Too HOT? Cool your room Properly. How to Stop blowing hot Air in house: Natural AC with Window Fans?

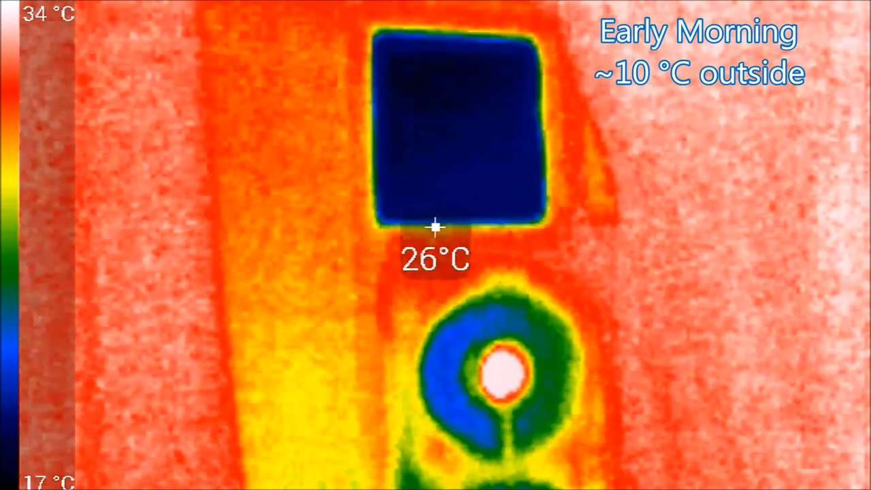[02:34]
On screen: spot 26°C, scale top 34°C, scale bottom 17°C
So let's take a look at some infrared videos of this window fan in action and one more thing to note is that window fan here will leave your window vulnerable for anybody to break into the house.
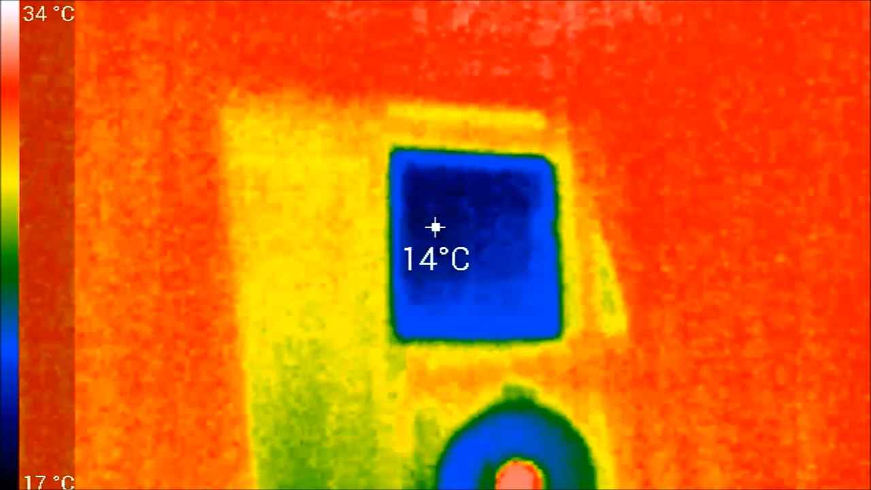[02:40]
On screen: spot 14°C, scale top 34°C, scale bottom 17°C
So make sure that you use it when you're at home or have some other